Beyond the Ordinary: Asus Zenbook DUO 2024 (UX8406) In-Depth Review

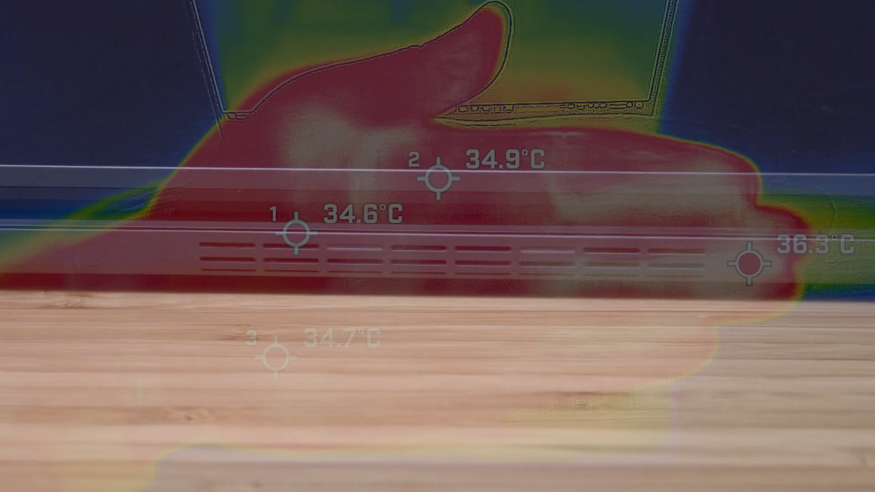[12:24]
and just to give you a reference point my
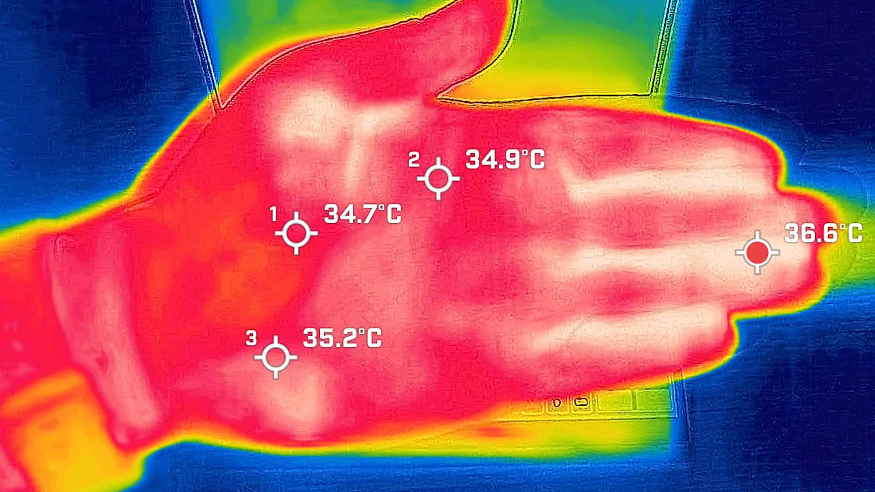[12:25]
hand was anywhere between 35 to 36 degrees celsius so i took my measurements when the computer was in dual screen mode and took my base measurement when the computer was idle and the hottest air around on any of the two screens measured a maximum of 37 degrees celsius and as for the fan noise it stayed silent at 35 decibels and the average internal core temperature was 51 degrees celsius then up at 20
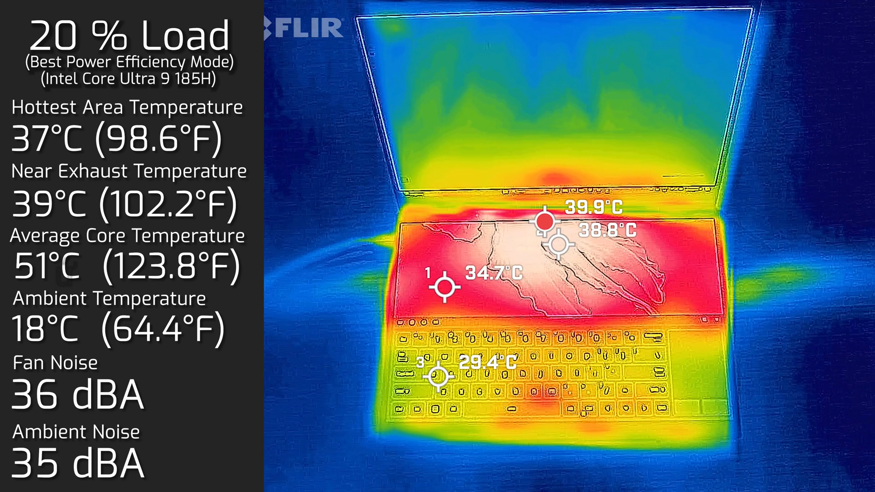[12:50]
lower than the computer that's pretty much average use so that's tasks like off-expectivity work surfing web streaming video and the hottest area around any of the two screen measure a maximum of 39 degrees celsius and as for the fan noise it did spin up a little bit and it measured a maximum of 36 decibels so still quite quiet and the average internal core temperature was 55 degrees celsius then it put 50 load on the computer and the hottest area around any
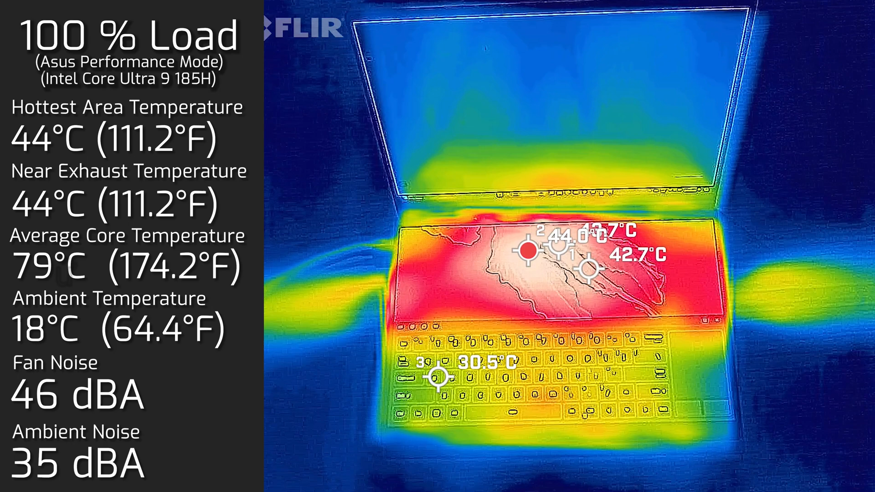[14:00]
celsius then i put the computer in performance mode to allow it to perform at its maximum and the hottest air around any of the two screen measure a maximum of 44 degrees celsius and as for the fan noise it spun all the way up to a maximum of 46 decibels so it's not actually that loud at
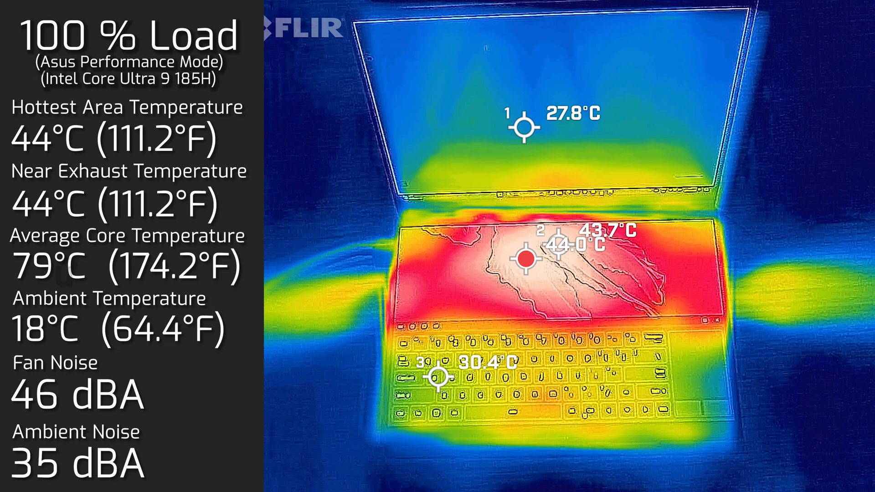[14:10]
all at maximum performance and the average internal core temperature was 79 degrees celsius i also measured the bottom back cover while i was in performance mode with 100 load and the hottest air around the bottom back cover measure a maximum of 48 degrees celsius and of course it stayed at 46 decibels for the fan noise i also measure the computer while it's on battery mode with the keyboard on the second screen and had a
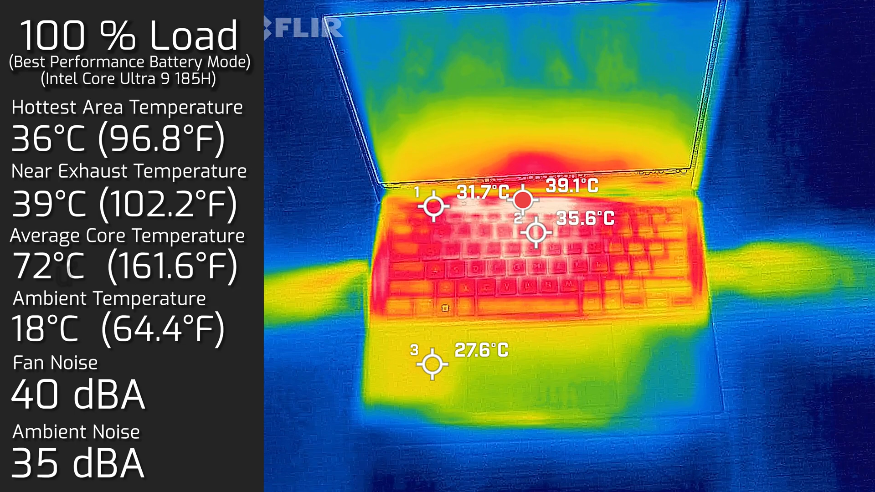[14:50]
hundred percent load and the hottest air around the keyboard measure a maximum of 36 degrees celsius and as for the fan noise it was it was at maximum of 40 decibels and the average internal core temperature was 72 degrees celsius and also measured the bottom back cover while it had the keyboard
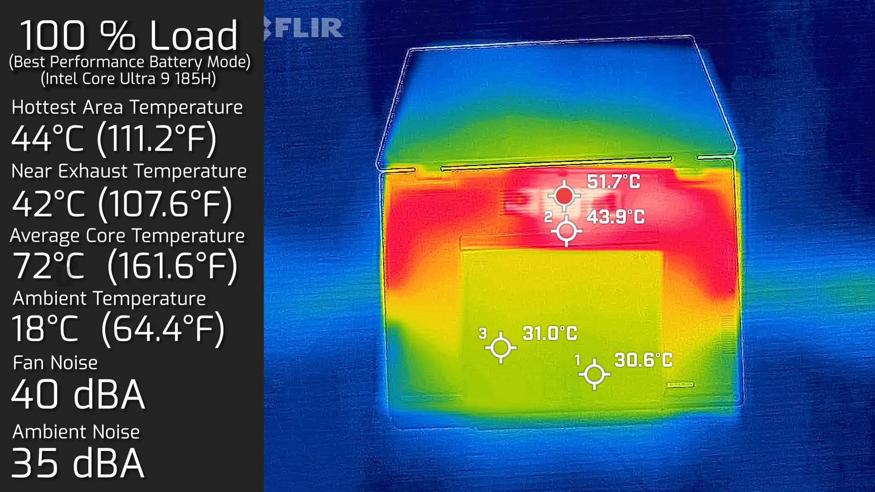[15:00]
cover and on battery and the hottest air around the bottom back cover measure a maximum of 44 degrees celsius here's